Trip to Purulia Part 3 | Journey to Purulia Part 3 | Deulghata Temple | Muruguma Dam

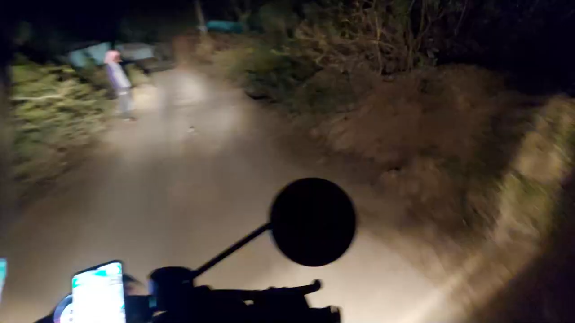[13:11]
দেখুন অনেকটাই রাত হয়ে গেছে, আমরা সোনকুপির রিসর্টের কাছাকাছি চলে এসেছি,
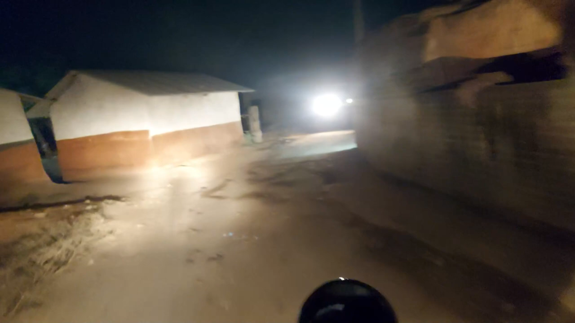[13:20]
সেই গ্রামটার ভিতরে পাকা রাস্তার ভিতর দিয়ে আমাদের রিসর্টের দিকে আমরা চলেছি।
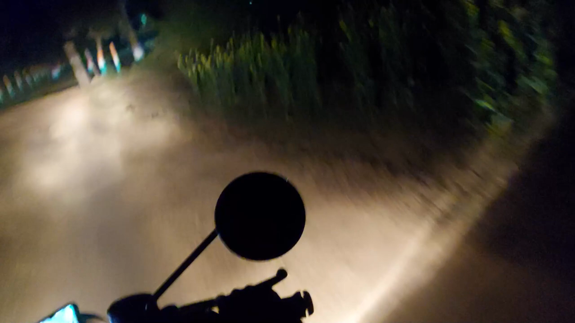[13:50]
আমরা আমাদের রিসর্টের কাছে চলে এসেছি, দেখুন রঙে রঙের গাছগুলো দেখা যাচ্ছে।